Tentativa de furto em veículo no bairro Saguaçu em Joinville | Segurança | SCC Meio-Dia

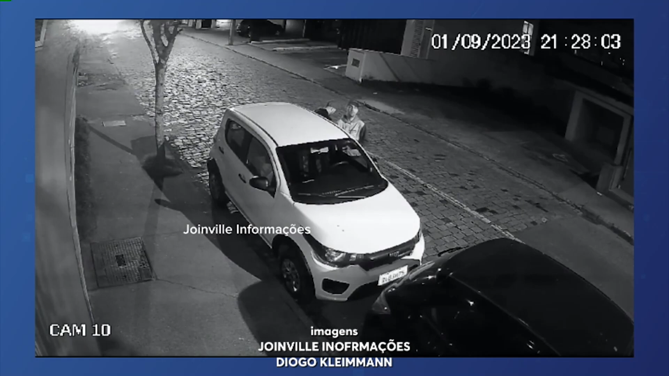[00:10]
Tem áudio esse, ô meu caro irmão? Vai vendo comigo então. Olha ali, ó, os dois. Esses são os elementos que a polícia tá procurando. Olha só a tentativa de furto no carro, hein? Foi no bairro Saguassu. Alô, Saguassu? Veja comigo. Ai, abriu. Agora abriu. Mas abriu a porta de trás? Ah, e o da frente veio, ó. O da frente veio. Entrou no caroneiro. Aí, nesse momento, eles vão fazendo ali a revista do que tem pra levar. Abriu o capô. Nesse momento, eles tentam fazer a ligação direta.